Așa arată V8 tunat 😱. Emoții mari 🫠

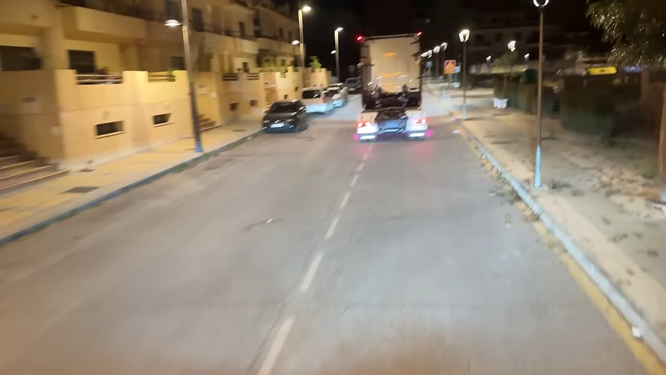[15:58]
Și ne oprim, că deja au condus destul.
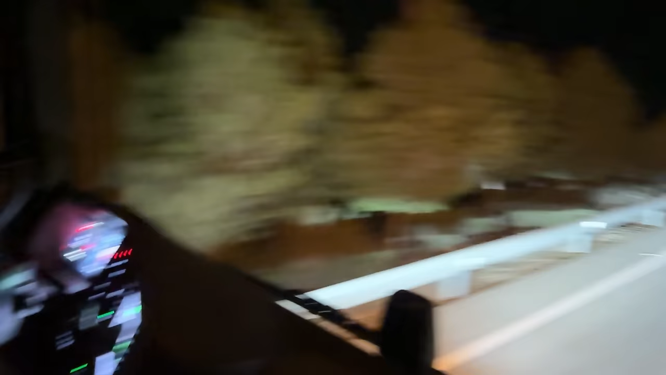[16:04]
Uite, cum se vede când dau faza lungă. Ei, mama. Lumină. Da, ne oprim să ne schimbăm și să luăm ceva de mâncare, că nu am luat nimic, am fugit de acasă.
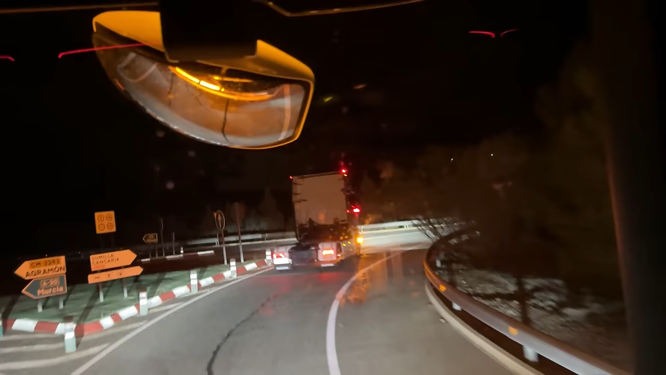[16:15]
Am fugit de acasă și n-avem nimic. Băi, dar asta e închis, nu e 24. Of.
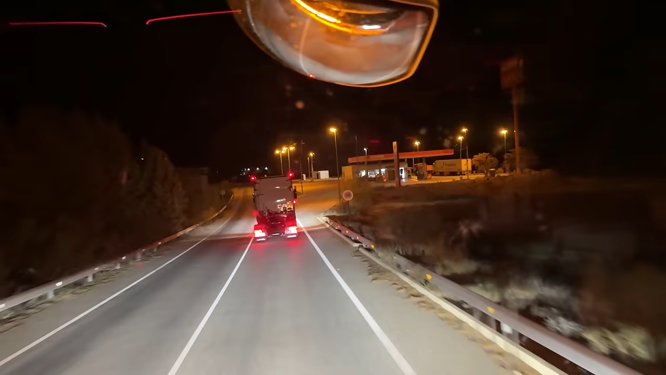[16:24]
No. Of. Păi să vedem, să mă
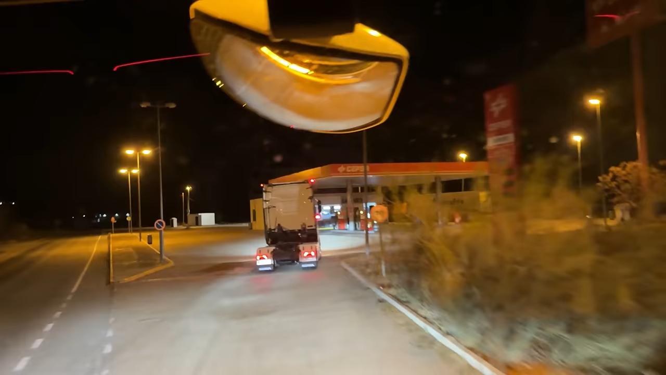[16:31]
parchez lângă ei să văd ce zic. Nu cred că e 24.
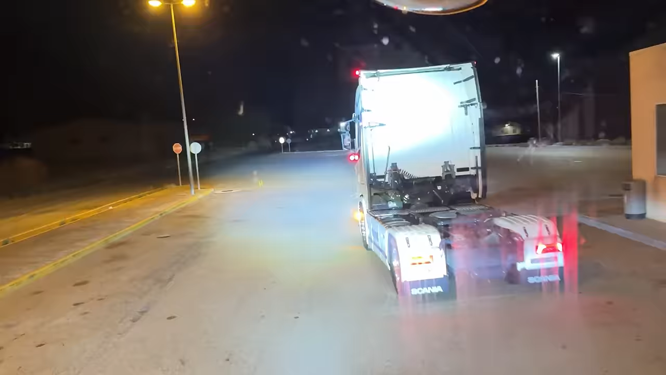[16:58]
Hai, pornește luminele alea de jos. Stai, stai, că până știu care e.
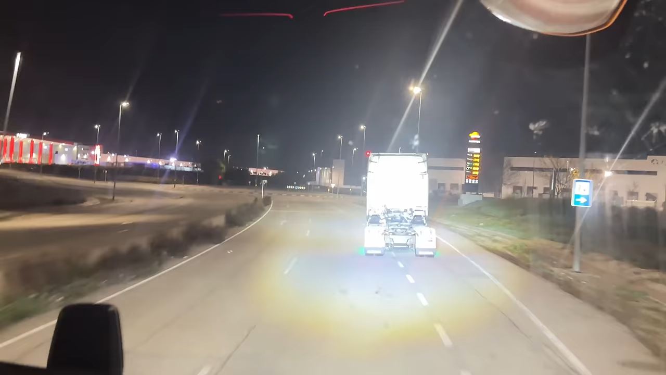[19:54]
Am ajuns și noi în Madrid și acum mergem să ne parcăm. Hai să vedem unde găsim și ce găsim.
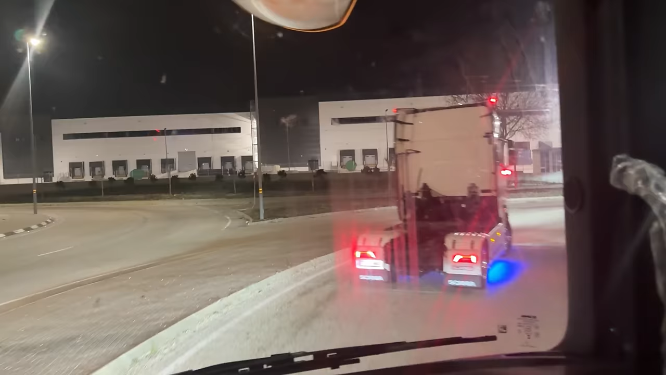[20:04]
Ne parcăm într-un Peco pentru că trebuie să facem pauză de 24.
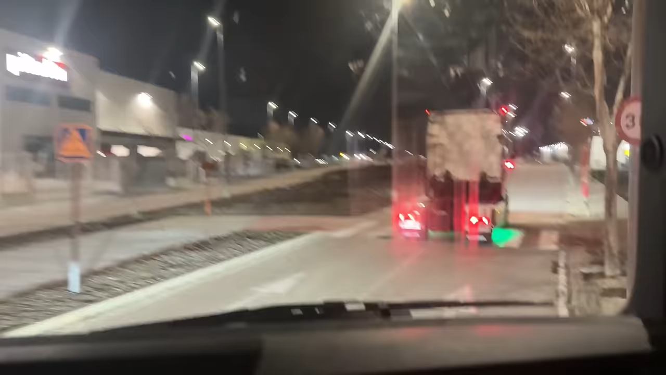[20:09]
Într-un Peco, nu știu dacă ne oprim,